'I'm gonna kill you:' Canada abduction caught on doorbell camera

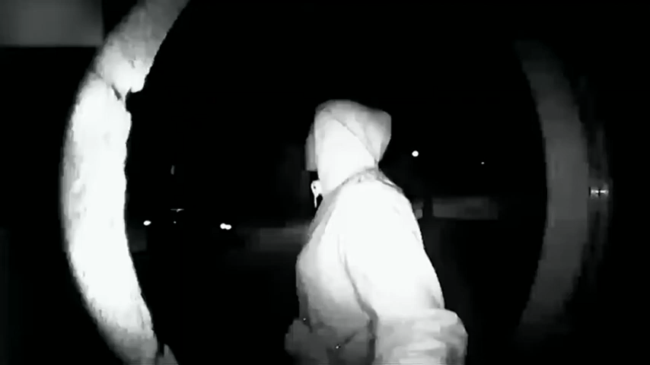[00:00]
This haunting video shows a woman looking over her shoulder ringing the doorbell of a house and then a man approaches and confronts her.
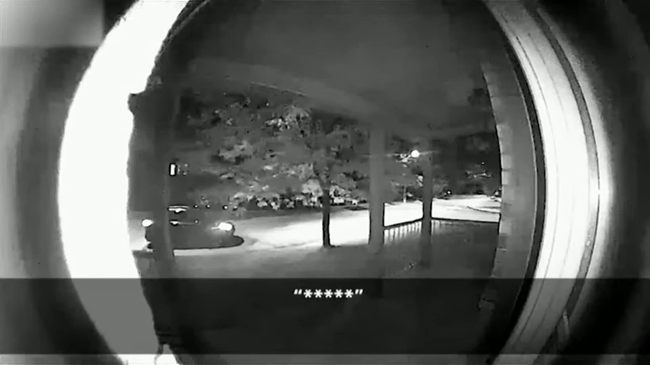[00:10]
He grabs her off camera. As she fears for her life the man drags her by the hood of her shirt towards a car.
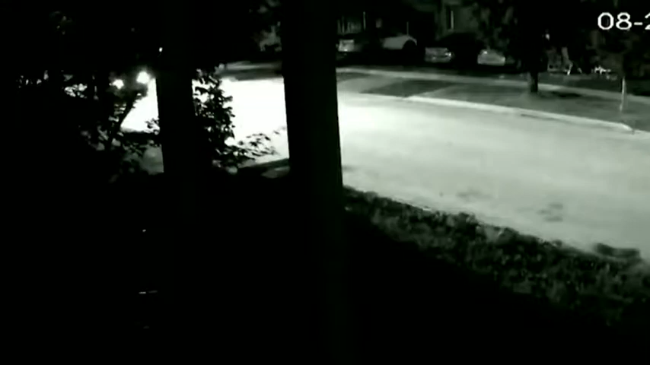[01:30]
This video shows a newer dark model SUV possibly a Toyota RAV4 seen driving away.
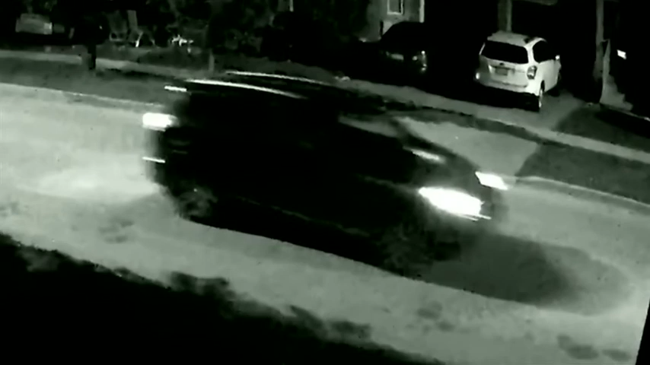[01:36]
Police are very concerned for the woman's safety. She appears to be in danger. She appears to be scared and then the force used as he drags her back out to that car and what we believe to be a handgun in his hand.